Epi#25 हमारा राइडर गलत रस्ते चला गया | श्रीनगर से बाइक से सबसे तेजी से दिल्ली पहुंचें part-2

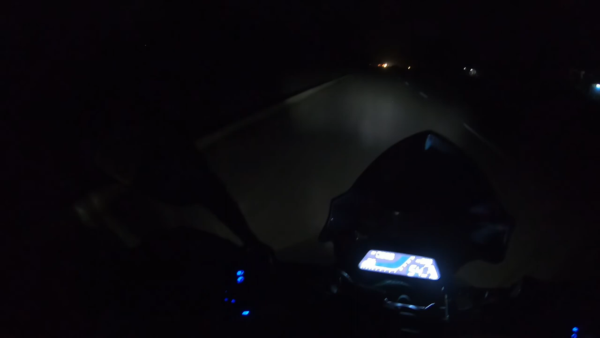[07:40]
और 8:22 हो गए हैं, 8:10 पे हमने लिया था एक ब्रेक और अब 8:22 हो गए हैं। 12-15 मिनट का ब्रेक बहुत होता है।
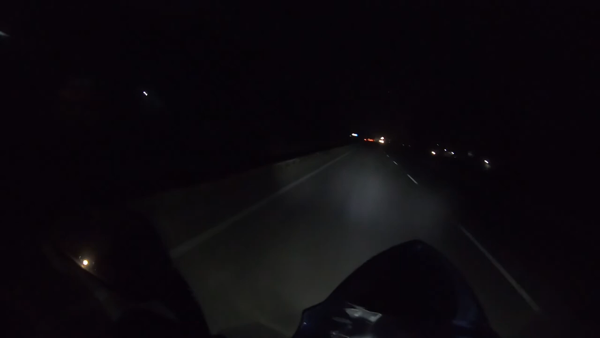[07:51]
अब चलते हैं, अभी जालंधर यहाँ से 100 किलोमीटर है नियर बाय, और रात की राइड बारी ख़तरनाक है क्योंकि अभी कोई भी कट से निकल जाता है ना, वो सबसे दिक्कत है। चलो मिलते हैं आगे। अब बारिश शुरू हो गई है यहाँ पे, लगभग 70 किलोमीटर पहले जालंधर से। अब मैं कैमरे को पैक कर रहा हूँ
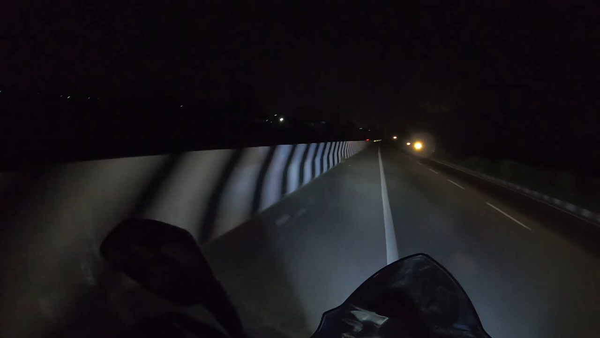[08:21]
वरना दिक्कत हो जाती है, एडाप्टर लगाने की वजह से ना एक्सपोज हो जाता है पानी में। तो